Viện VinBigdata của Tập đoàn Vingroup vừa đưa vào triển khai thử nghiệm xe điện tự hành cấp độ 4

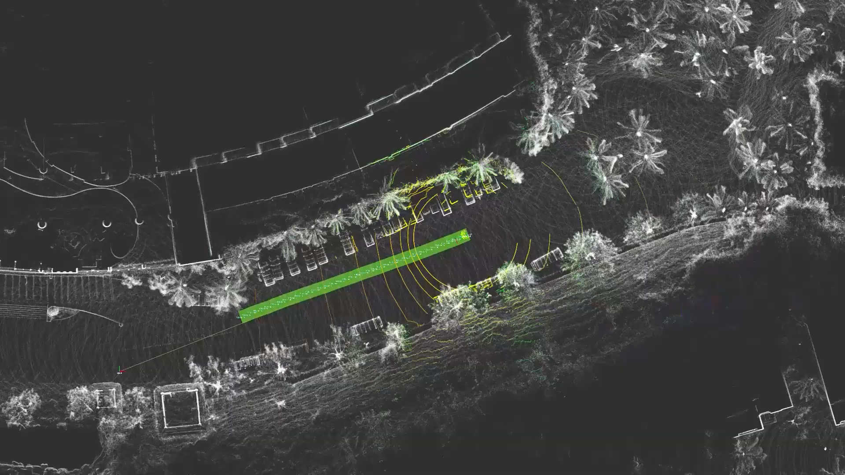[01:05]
khả năng định vị tối ưu với size số chỉ khoảng 5 cm trong khu vực hoạt động.